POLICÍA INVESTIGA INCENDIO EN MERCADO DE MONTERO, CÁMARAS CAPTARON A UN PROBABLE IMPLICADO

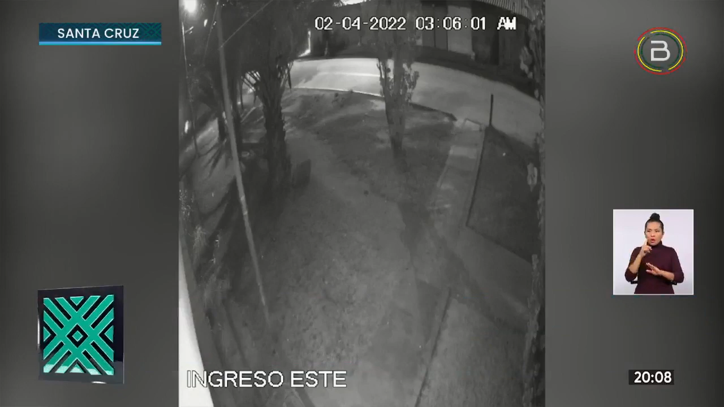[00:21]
Y es que en las últimas horas salió a la luz un video de cámara de seguridad de los alrededores, donde se observa una persona escapar del lugar donde se originó el incendio en el mercado Barrientos del municipio de Montero. Donde más de 100 casetas se consumieron con el fuego. Bueno, ahí en video se ve un joven,